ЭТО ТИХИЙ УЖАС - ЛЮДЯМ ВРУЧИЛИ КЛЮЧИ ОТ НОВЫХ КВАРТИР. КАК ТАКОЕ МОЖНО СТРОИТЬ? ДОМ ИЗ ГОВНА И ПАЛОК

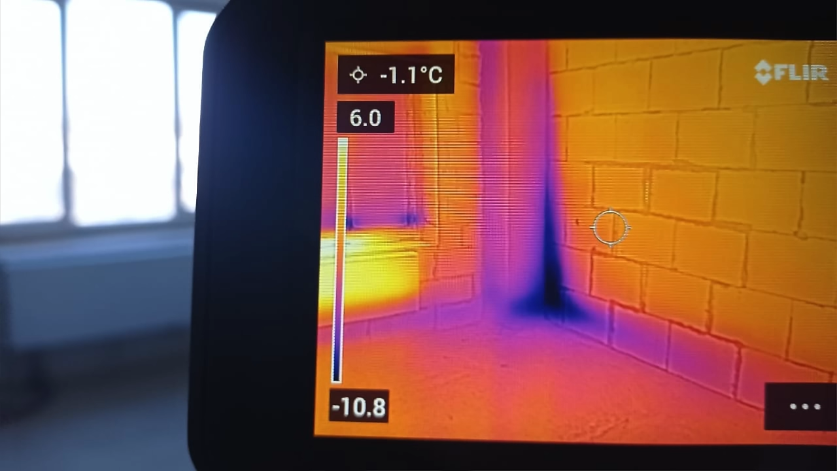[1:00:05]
On screen: spot -1.1°C
У многих здесь промерзание такое идет. Вот эта колонна, она промерзает.